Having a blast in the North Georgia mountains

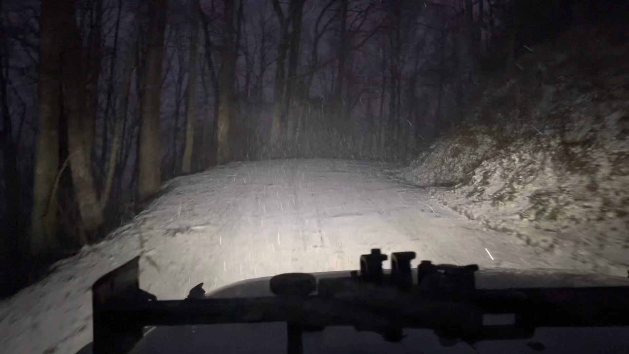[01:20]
Did not expect this. I guess I should have listened to Bobby Wiggins and saw his picture. But yeah, it's coming down kind of hard here.